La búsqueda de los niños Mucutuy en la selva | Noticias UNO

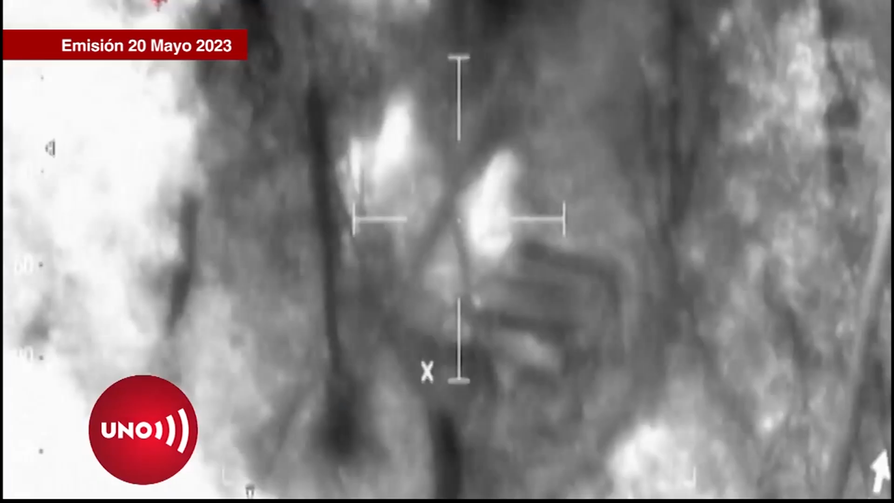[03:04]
siluetas de calor y sonidos que alerten sobre presencia y movimientos humanos.